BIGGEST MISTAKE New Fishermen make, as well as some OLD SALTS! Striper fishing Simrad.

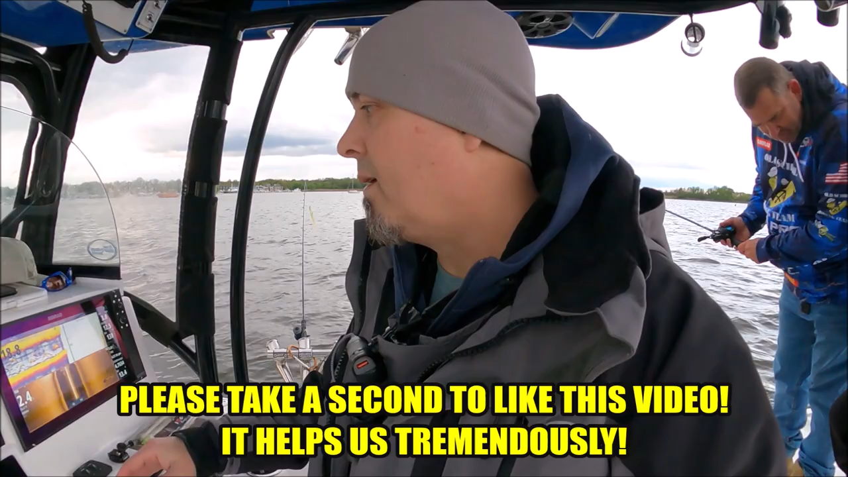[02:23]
and wait for big fish to come by you
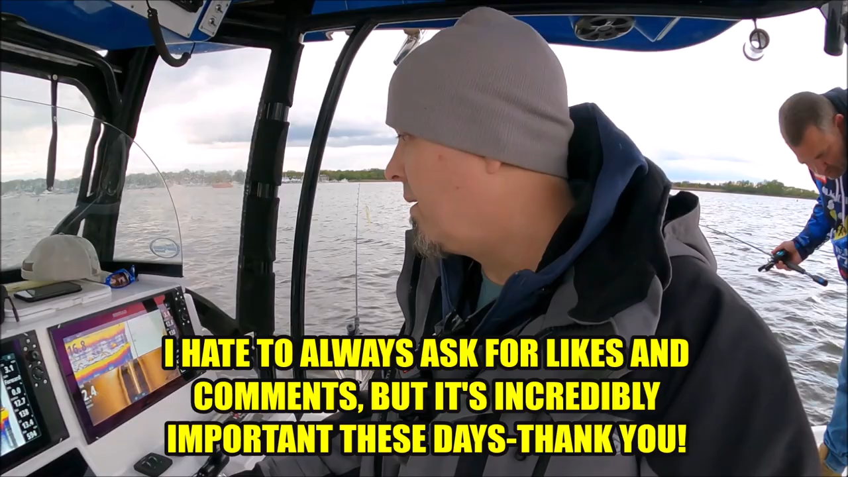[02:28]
know ambush and you can see we're coming up on the hump and you can see how those
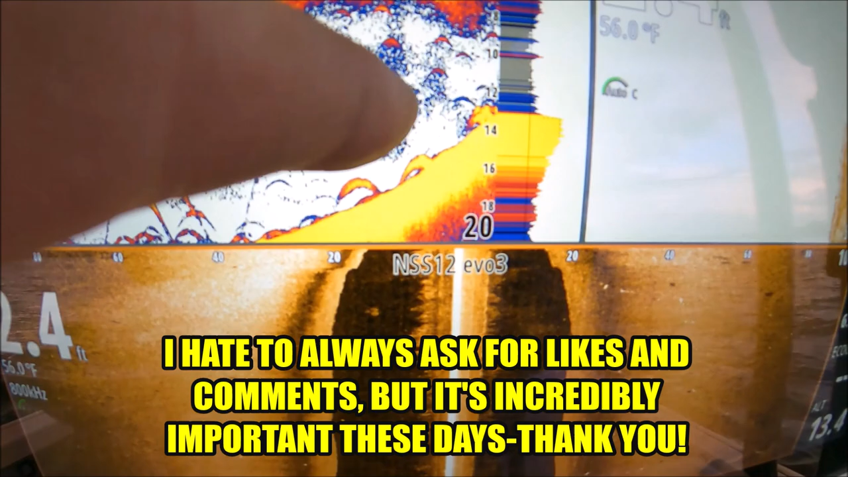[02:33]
On screen: water 56.0°F
arches are right there on that hump as we come up see that there so we know
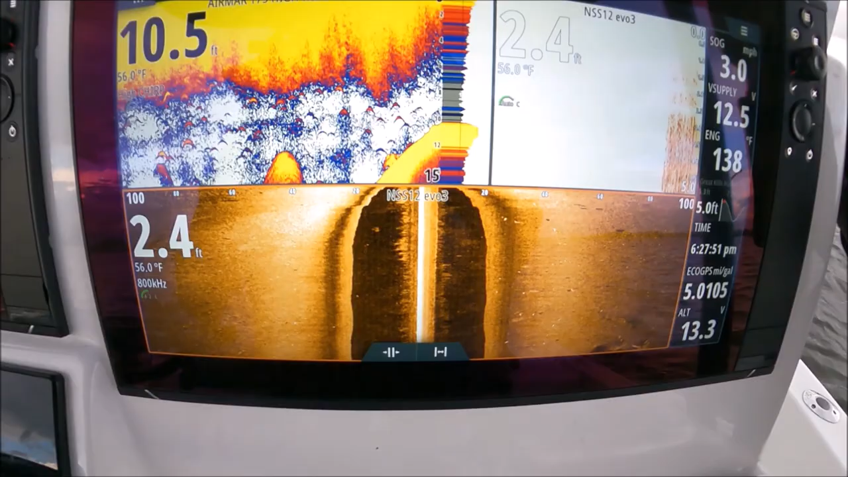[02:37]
On screen: water 56.0°F
that this group of fish here is relating to the hump so if i didn't see fish spread out so if i came out here and i only saw the fish sitting on that hump right there those are the only fish
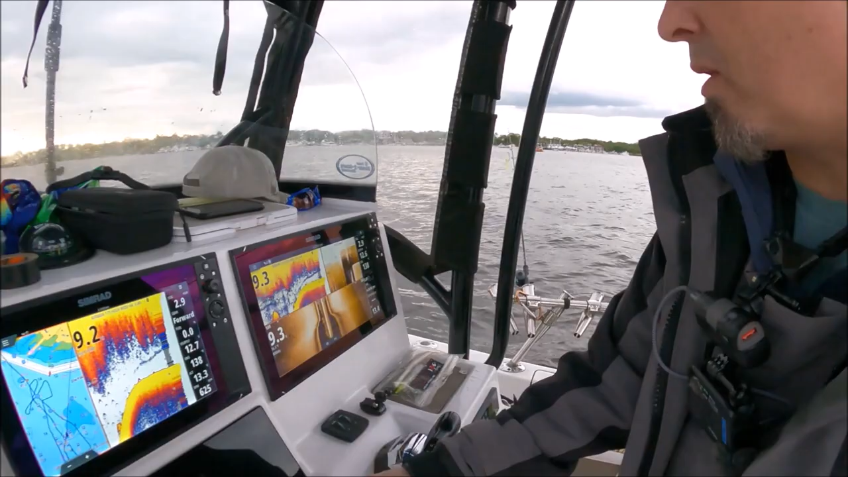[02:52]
i marked it was thick and they were all together i would cut bait fish there i would anchor up right on top of that hump and i just drop cut bait right on their heads so we're coming down the hump and you can see we're still seeing some around the bottom you can see
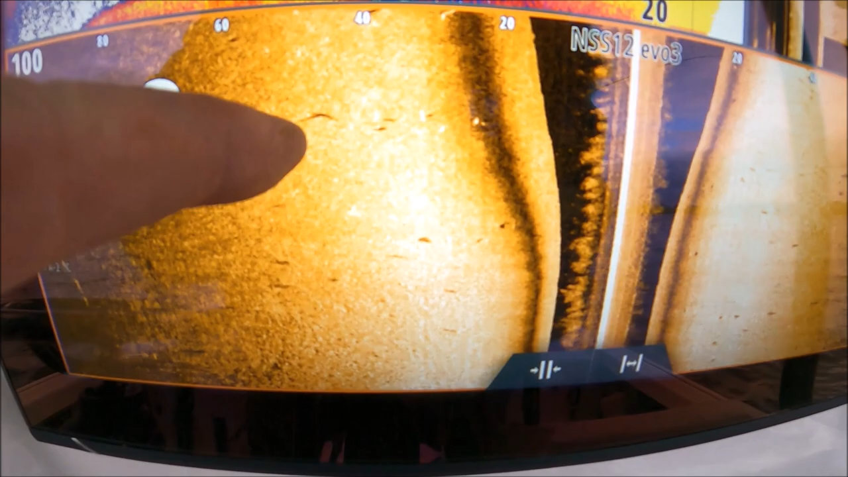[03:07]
those marks right there striper's a little bit in the bottom so right when the hump flattens out
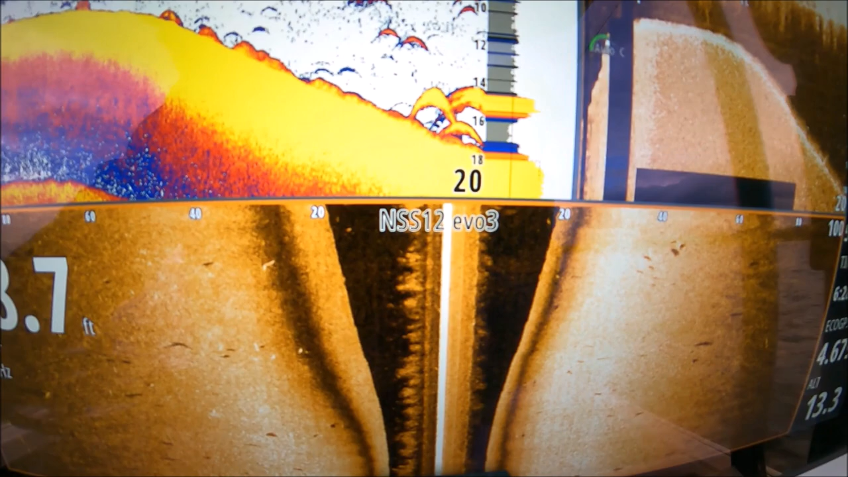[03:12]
there's where that's where the thick concentration is so that's what they're
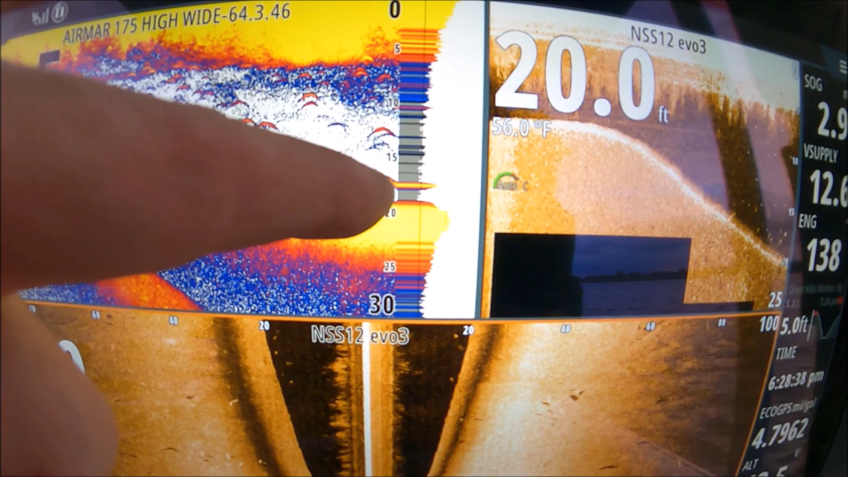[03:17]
On screen: depth 20.0 ft, water 56.0°F
related to right there they're relating to that little bottom of the hump right where it goes from the ledge
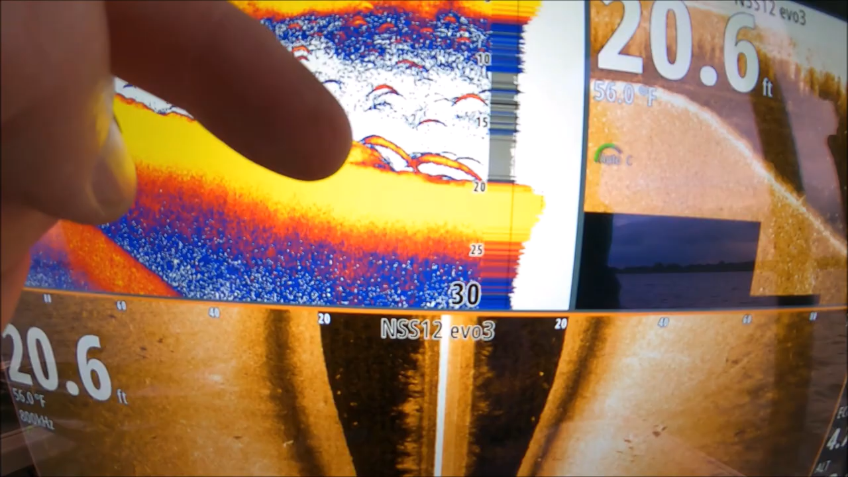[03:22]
On screen: depth 20.6 ft, water 56.0°F
dropping off to the flat bottom right in there they're relating
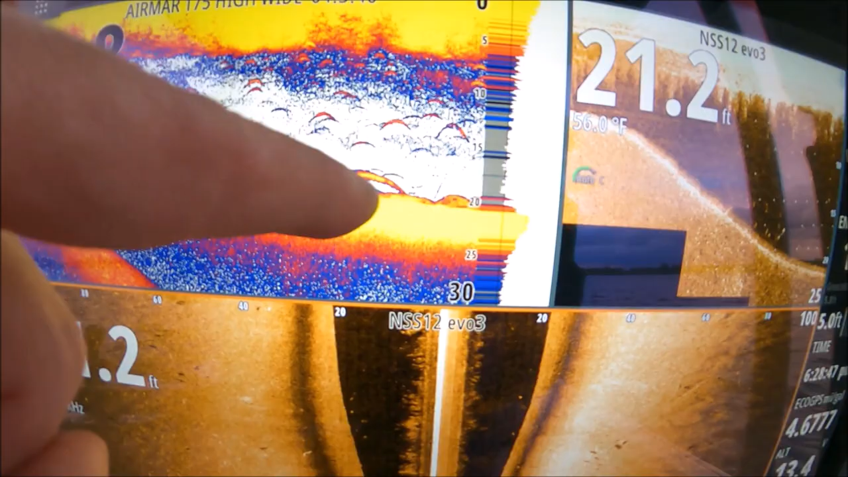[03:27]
On screen: water 56.0°F
to that so and they're there because they want to feed they're staying at the current just looking for bait to come by so we're going to drift by with the current we're going to throw the baits are casting up current and pull them down with the current so if we could probably catch some fish if we threw down current and pulled up but that's not the direction they're facing they're facing so they're waiting for those fish to come by
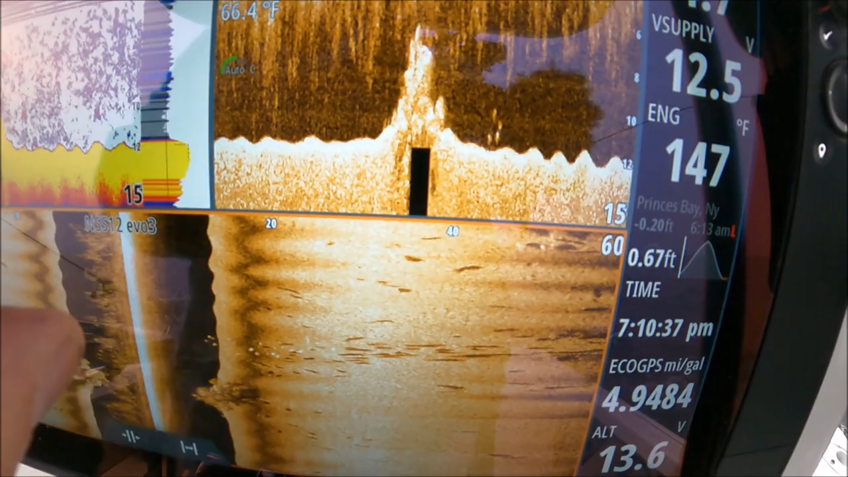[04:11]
On screen: water 66.4°F
I didn't even know this rock file was here but look how high it comes off the bottom look at those fish sitting right behind it so
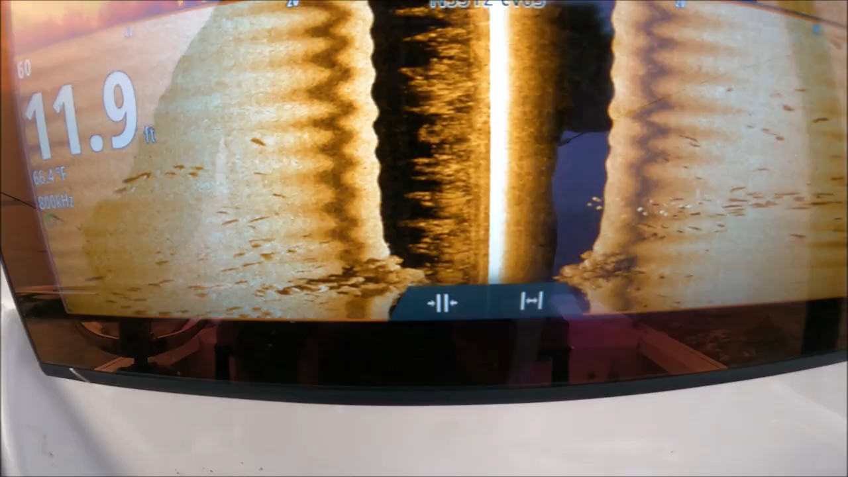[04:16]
On screen: depth 11.9 ft
many fish all right guys you see how these fish
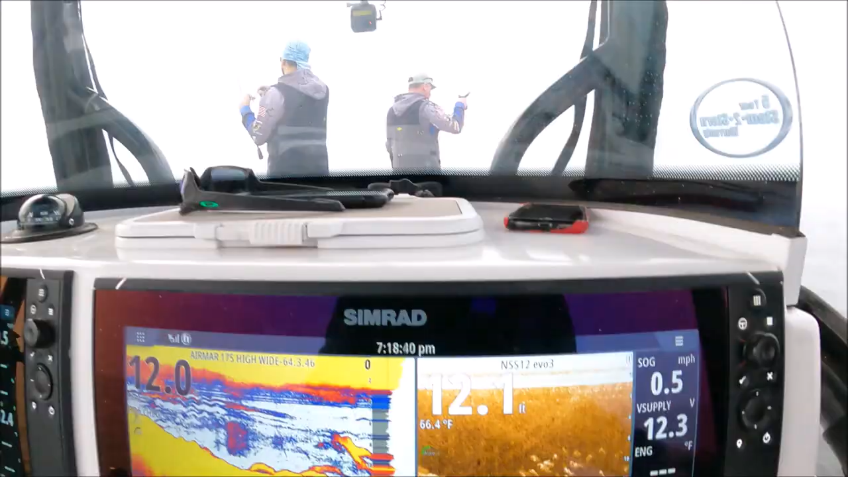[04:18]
On screen: speed 0.5 mph
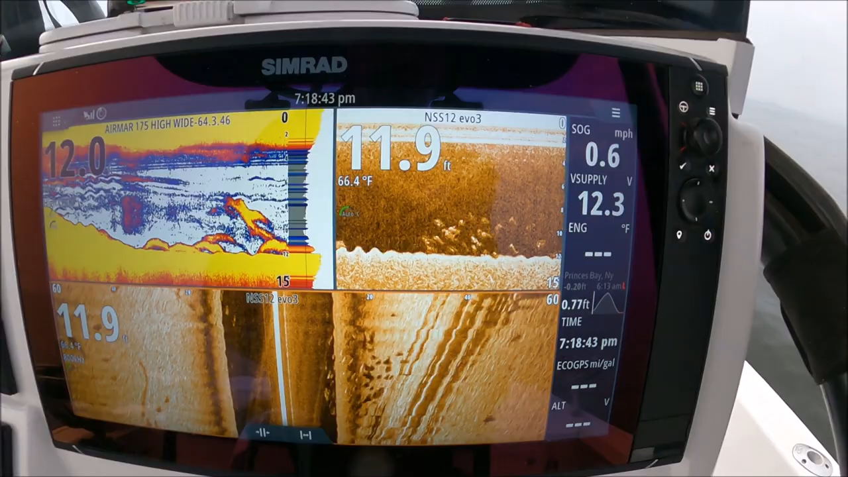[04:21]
On screen: water 66.4°F, speed 0.6 mph
position themselves on that hump right there that comes down they're hanging right behind it